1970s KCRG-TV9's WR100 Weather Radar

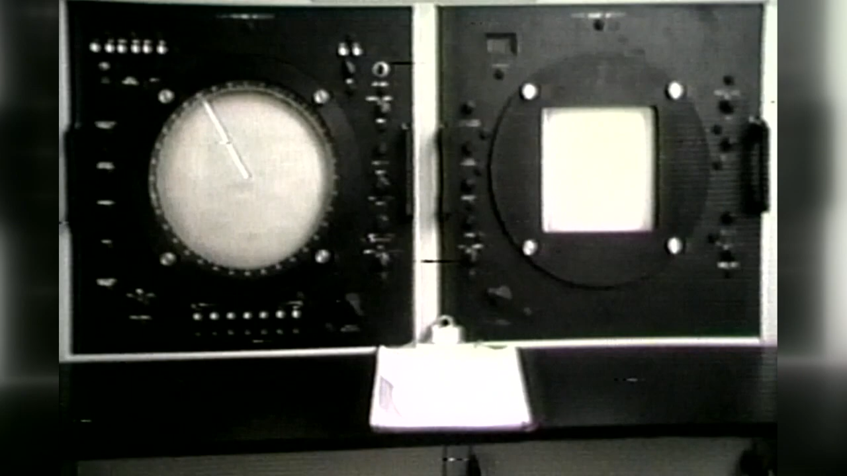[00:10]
and weather fronts as far away as Omaha. But that means nothing unless you can assemble WR's findings into a weather report you can understand.